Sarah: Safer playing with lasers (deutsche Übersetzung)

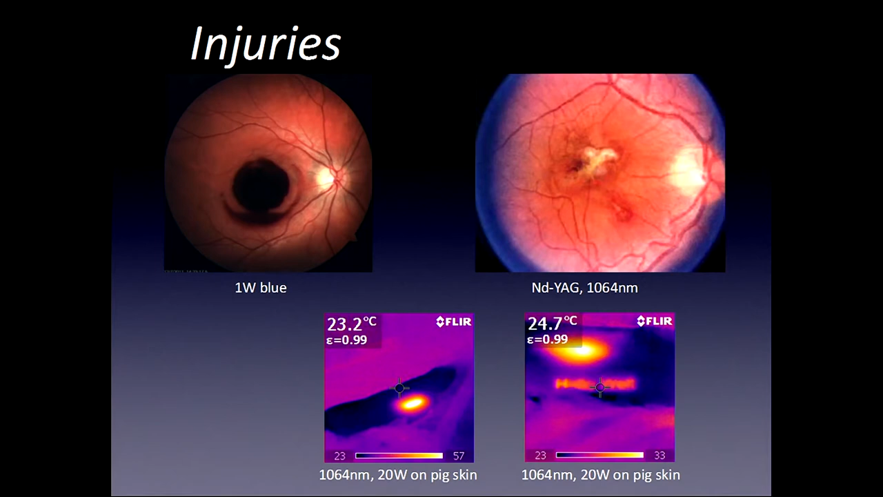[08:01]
Das ist das Hallo Welt. Ihr seht nichts auf der Haut, aber ihr seht das im thermodynamischen Bild. Ich finde das sehr beeindruckend, weil man auch mit so geringer Energie so viel Schaden verursachen kann.